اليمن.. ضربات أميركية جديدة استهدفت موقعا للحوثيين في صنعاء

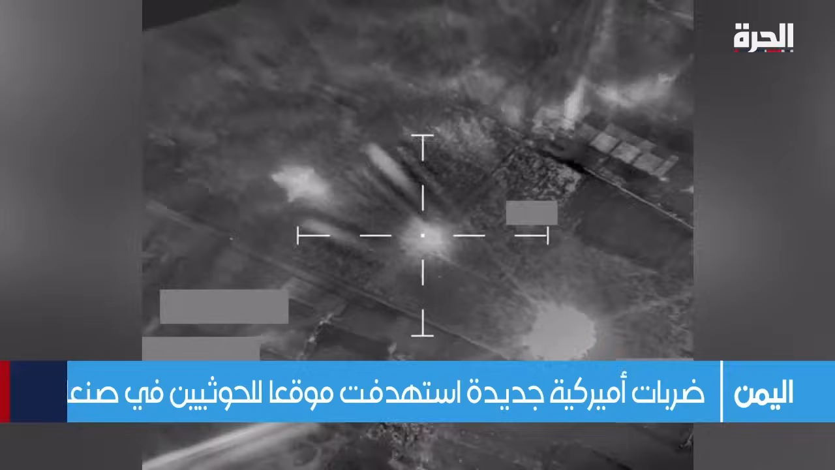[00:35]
ضربات أمريكية جديدة استهدفت موقعا للحوثيين في اليمن القيادة المركزية الأمريكية ذكرت
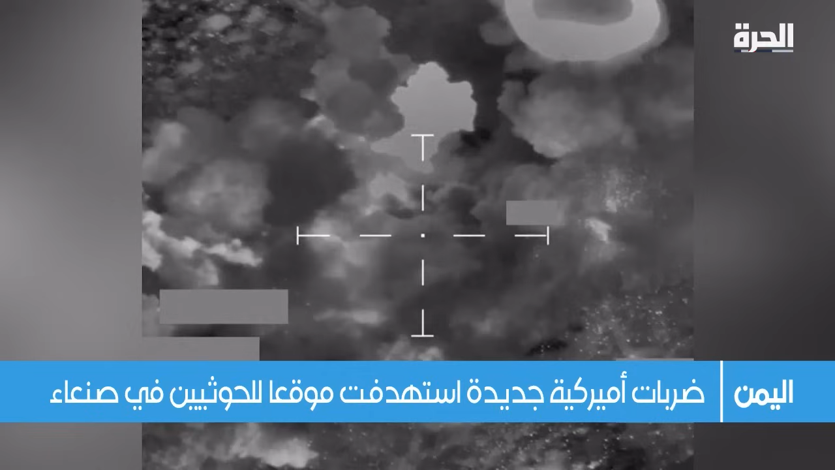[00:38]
أن العملية طالت موقع رادار للحوثيين في وقت مبكر من يوم